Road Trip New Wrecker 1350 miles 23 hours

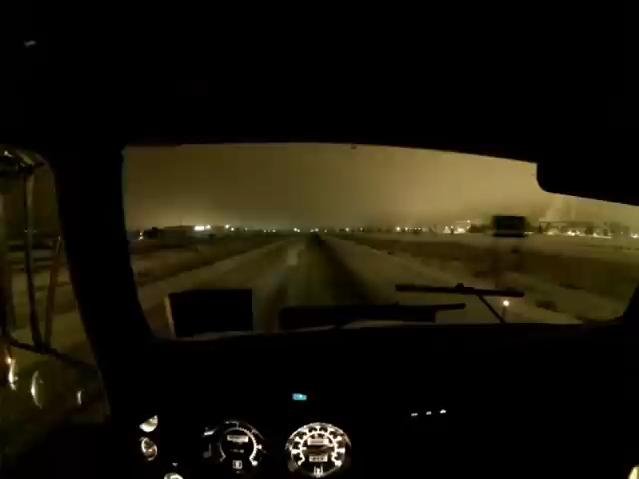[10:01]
The lane I'm in looks fairly dry. But I'm not going to take a lot of chance. But I dropped my speed down quite a bit. I'm going to fuel up here. Fuel up here in Boise. And then we'll. Next stop will probably be somewhere around Pendleton for a fuel.